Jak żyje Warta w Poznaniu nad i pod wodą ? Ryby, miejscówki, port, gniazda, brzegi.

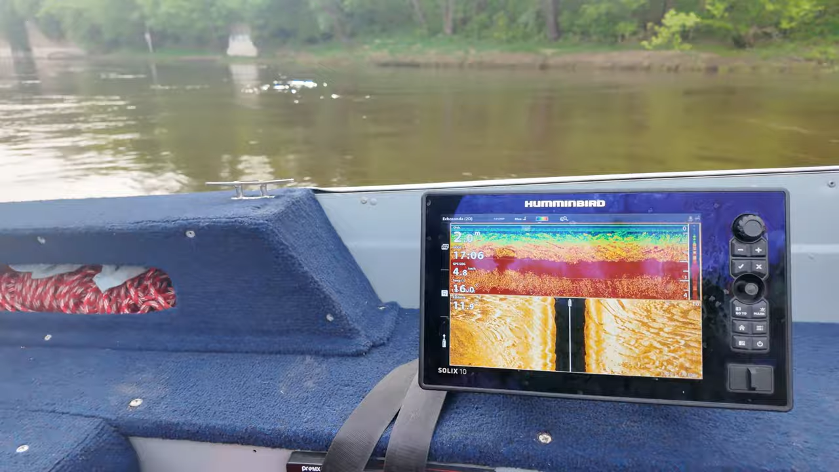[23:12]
No i tu już widzicie, na porcie nie było tych szumów, a tu jest mnóstwo szumów.
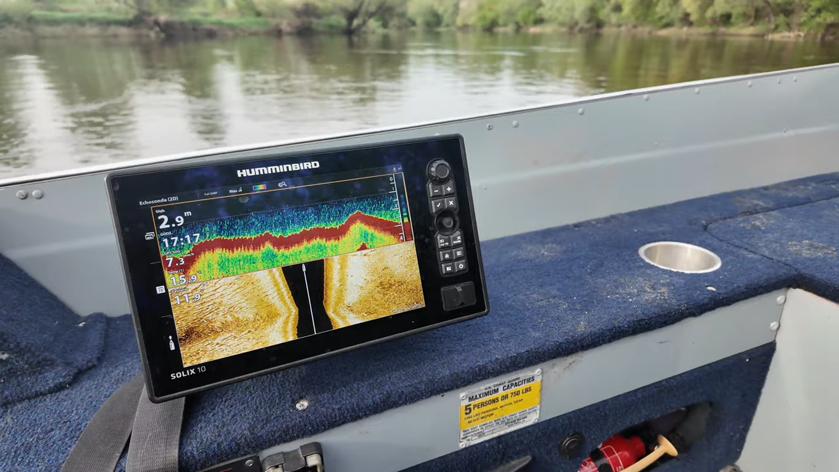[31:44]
On screen: depth 2.9 m
2,9. 3,1. 3,2. 3,3. Tu przy samym brzegu.
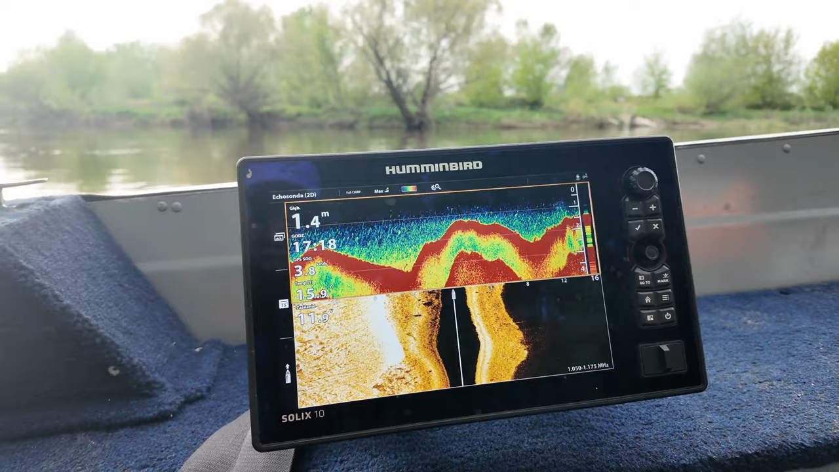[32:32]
No, nawet ciekawa rybka. We właściwych miejscach.
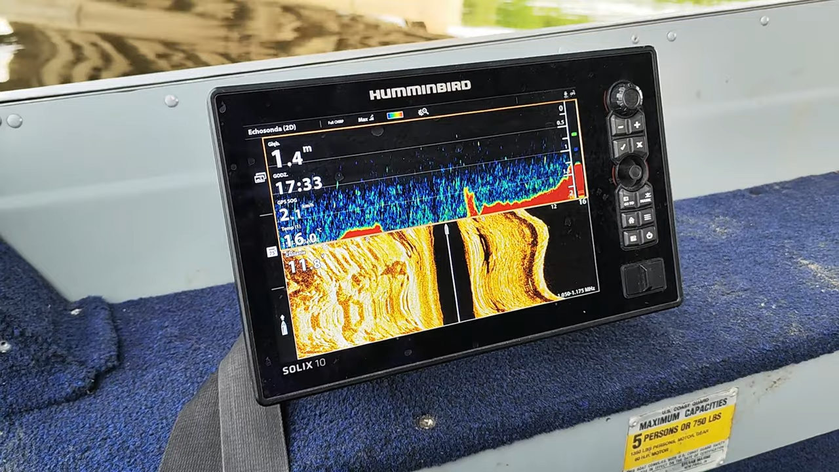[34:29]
I tu już trochę spłynąłem z tego miejsca.
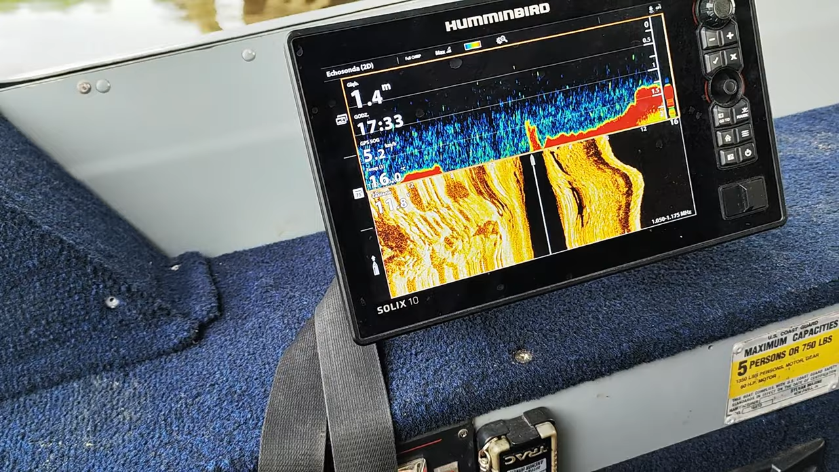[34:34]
On screen: depth 1.4 m
Spróbuję na nie napłynąć jeszcze raz. Ale jest bardzo ciekawa taka wyrwa.
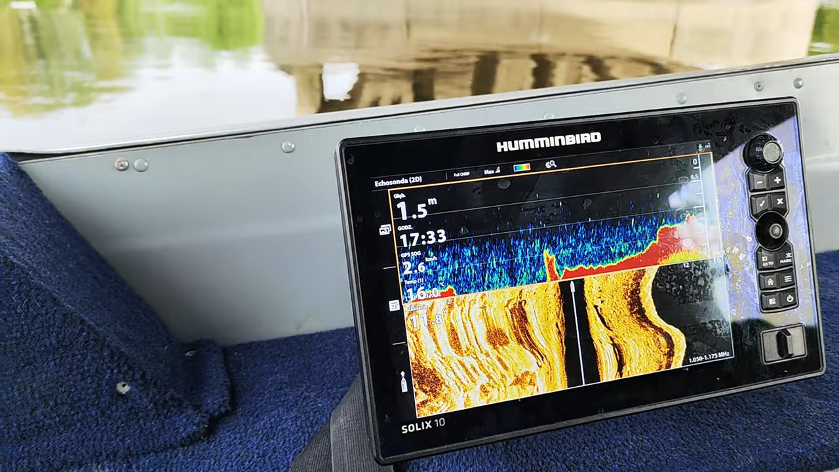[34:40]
On screen: depth 1.5 m
Zaraz za lustrem mostu.
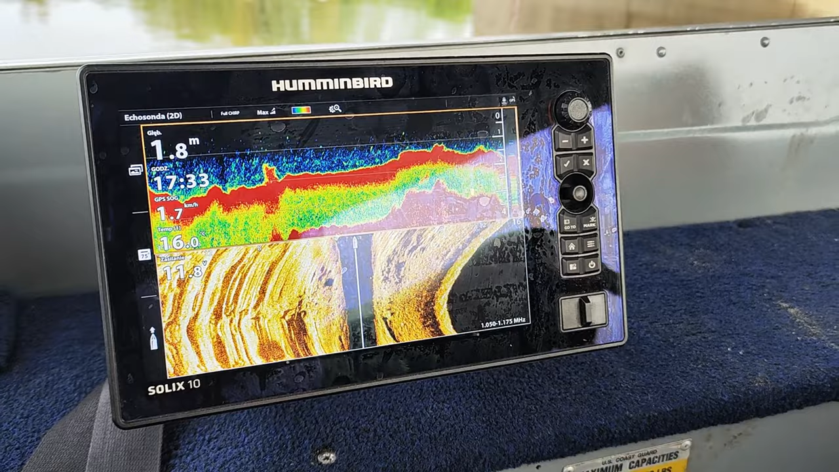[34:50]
On screen: speed 1.7 km/h
No teraz już jestem poza jej zasięgiem trochę.
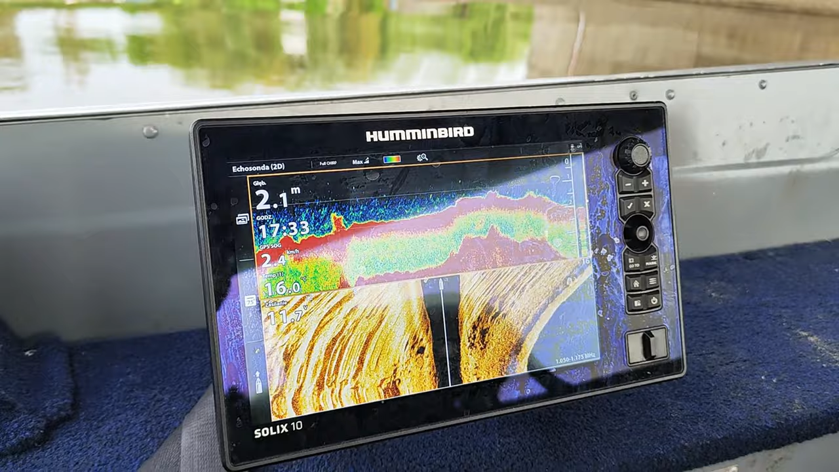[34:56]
On screen: depth 2.1 m
ale jej końcówkę jeszcze widać będzie. O, teraz się zaczyna tym zagłębieniem.